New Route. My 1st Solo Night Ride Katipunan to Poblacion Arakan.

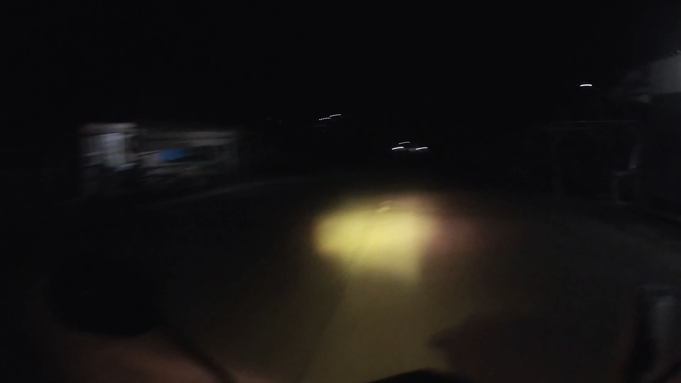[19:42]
Oh, gabi na si Explorer guys! Thank you Lord, survive! First solo road trip. First solo night road trip. Katipunan, Arakan! Foggy morning, foggy view. Student prone area.